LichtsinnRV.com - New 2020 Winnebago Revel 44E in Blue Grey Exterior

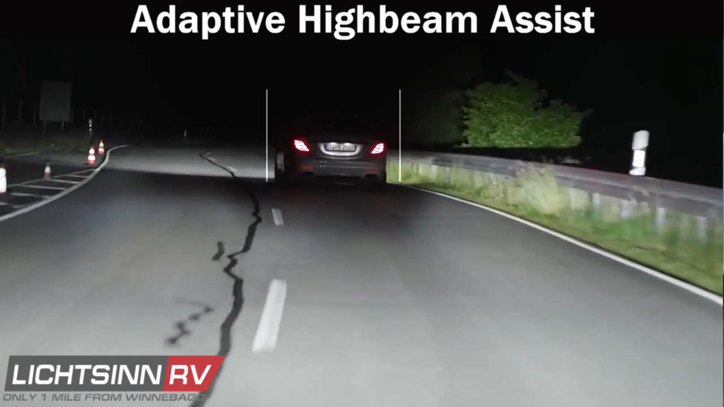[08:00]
The driver barely needs to make use of the High Beam Switch and is able to concentrate better when driving in the dark. Adaptive High Beam Assist uses continuous input from a camera to automatically vary the range of the High Beam Headlamps. Based on the distance to oncoming vehicles and any vehicles traveling ahead of you.